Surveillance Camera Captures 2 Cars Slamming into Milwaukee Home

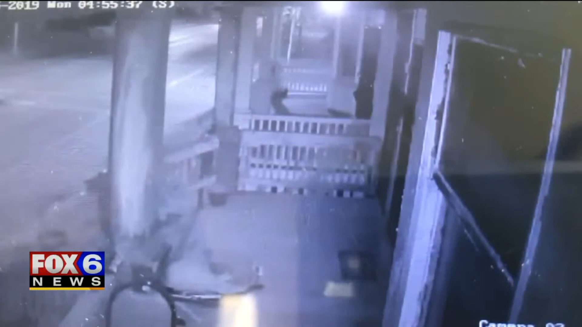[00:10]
Home surveillance reveals what happened around 4 a.m. A van is seen slamming into his car and the two spiral toward homes.